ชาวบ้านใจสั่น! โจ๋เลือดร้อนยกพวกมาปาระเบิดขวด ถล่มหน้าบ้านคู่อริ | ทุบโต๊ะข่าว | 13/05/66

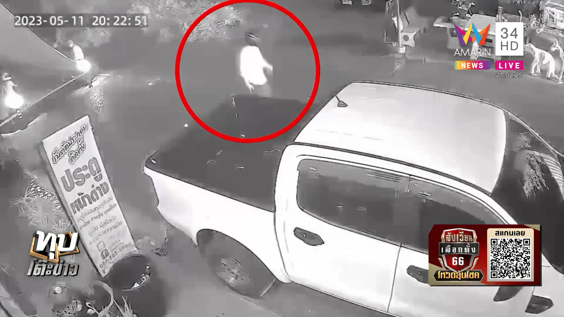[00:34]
ลุกคลึบเลย แล้วก็เอออ่ะ โวย วายปลาระเบิดปิ้งป้องตอนนี้นะจุดเกิดเหตุก็คือ อยู่ในพื้นที่แถวหมู่บ้านชุมชนราจพลึก ซอยสุดประชาสารนิดินเสียงต้มไหมฮะ